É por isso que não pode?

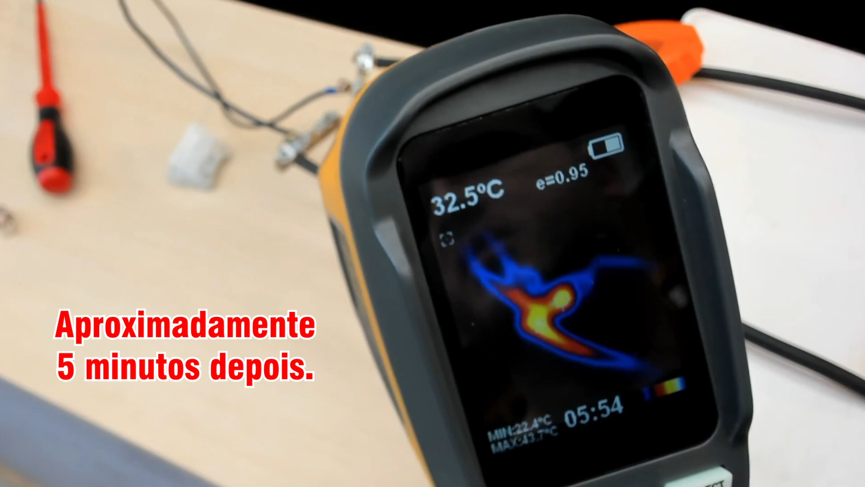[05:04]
On screen: spot 32.5°C
Ó, vou te mostrar pontualmente aqui para a gente poder ver independente um do outro, ó. Deixa eu separar aqui para a gente enxergar melhor. Então vamos lá, ó. Aqui no ponto. Deixa eu puxar mais para cá, fica mais fácil. Olha a diferença de temperatura de um para o outro.
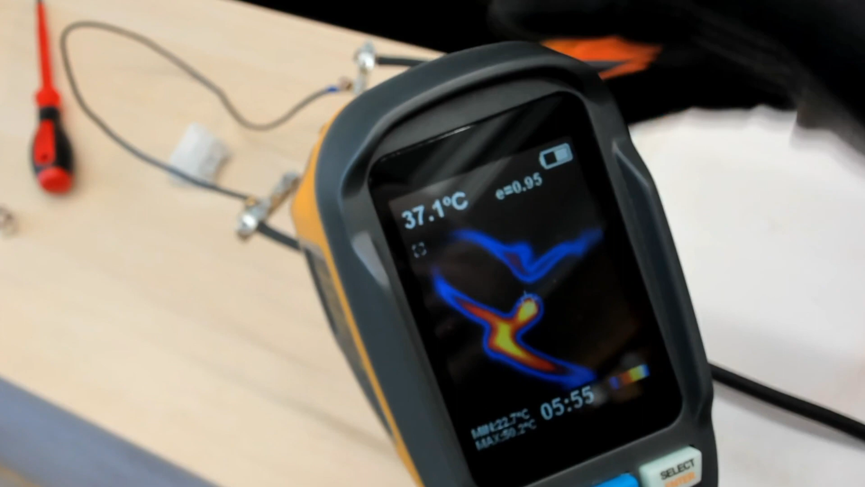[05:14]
On screen: spot 37.1°C
Aqui na conexão que não tem o terminal.
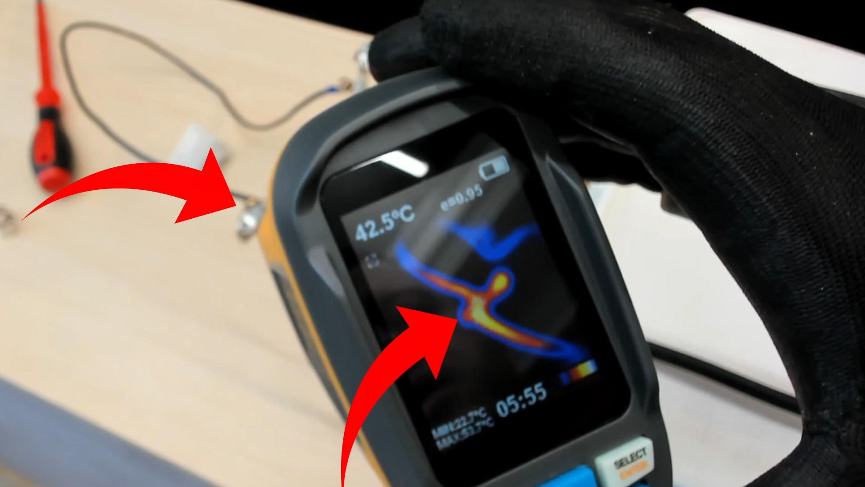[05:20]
On screen: spot 42.5°C
Nós temos aproximadamente 42.7 graus. E lá onde nós temos. Deixa eu tirar para cá um pouquinho.
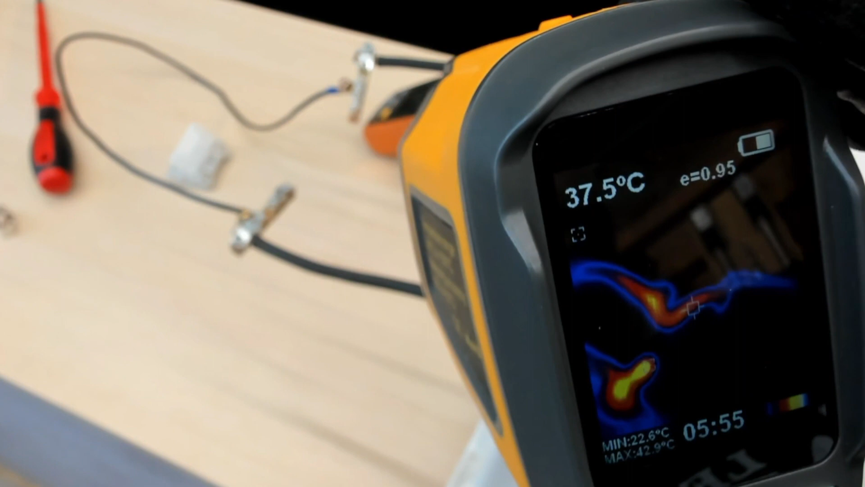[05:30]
On screen: spot 37.5°C, max 42.9°C, min 22.6°C
Aqui onde nós temos a conexão com o terminal. Vamos ver aqui.
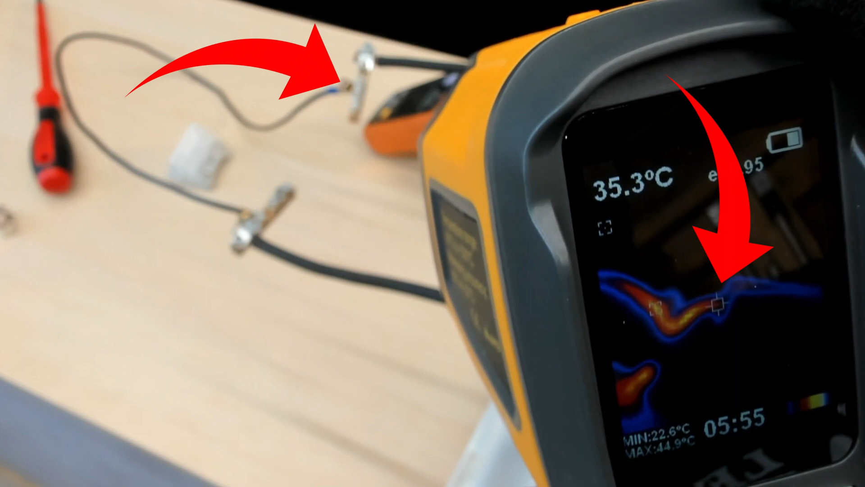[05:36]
On screen: spot 35.3°C
34, 35 graus. Então olha a diferença. Então você viu só como é importante a gente entender por que a gente utiliza os terminais.
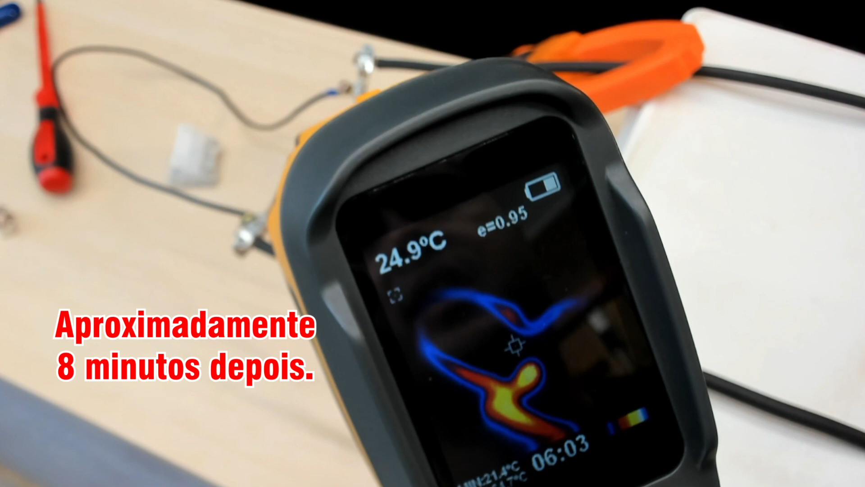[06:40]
On screen: spot 24.9°C
Agora vamos voltar aqui. Olha o detalhe. Na imagem aqui você vê claramente a diferença quando você utiliza e quando não utiliza o terminal. Olha aqui. É onde tem o terminal. Olha só como está azulzinho ali.
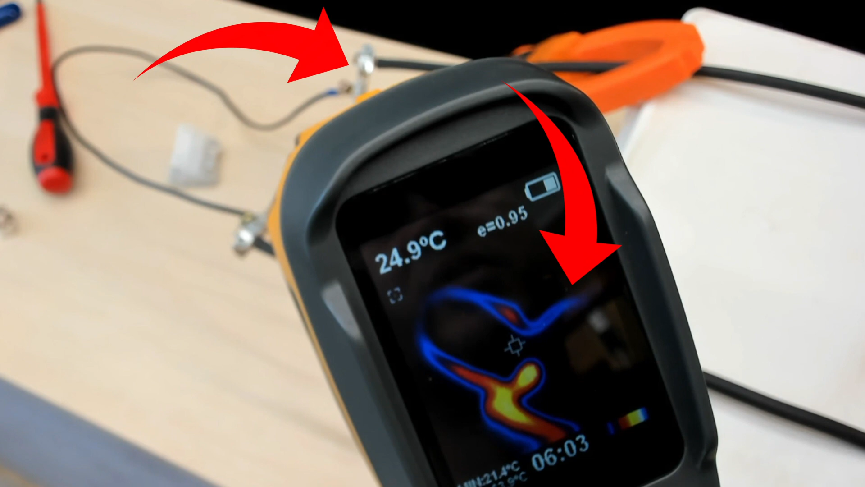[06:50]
On screen: spot 24.9°C
Não está em pontos muito quentes. Agora olha como está quente onde não tem terminal. Deixa eu mostrar para você aqui.
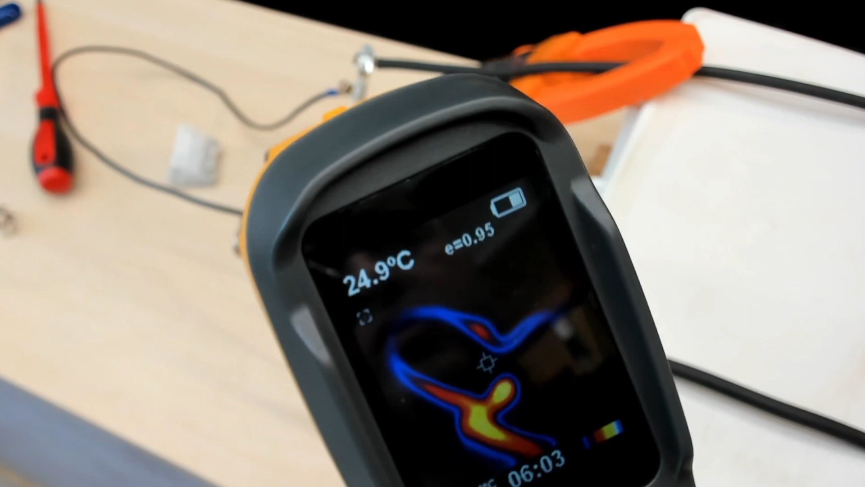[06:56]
On screen: spot 24.9°C
Bem no ponto da conexão ali. Pode ver que chegou até a aquecer o cabo.
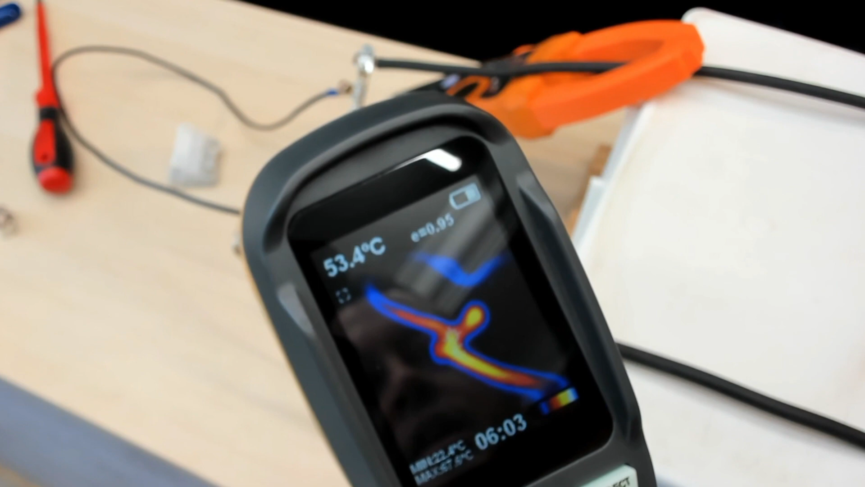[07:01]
On screen: spot 53.4°C
E o barramento. Bem no ponto da conexão. 54 graus, vírgula 9.
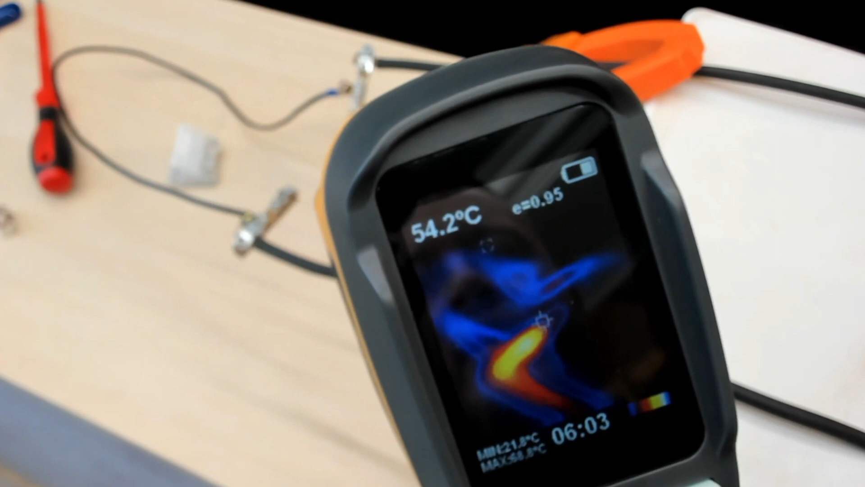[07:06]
On screen: spot 54.2°C
E lá no outro onde não tem. Olha até difícil achar ali. Ali é o ponto da conexão.
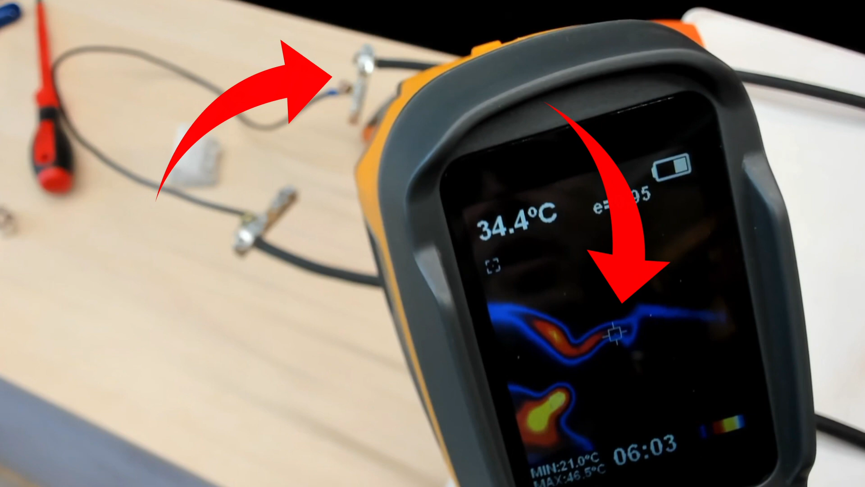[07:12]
On screen: spot 34.4°C
34, 35 graus.
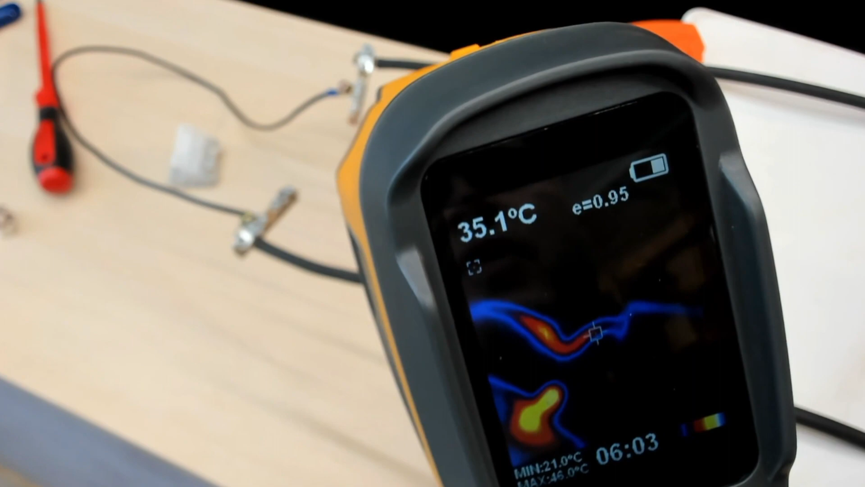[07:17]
On screen: spot 35.1°C
Aqui pela imagem você vê que é uma diferença muito, muito grande mesmo. Além dos motivos que eu te falei. Que ele fica escapando do borne. Você vai ajeitar a tomada.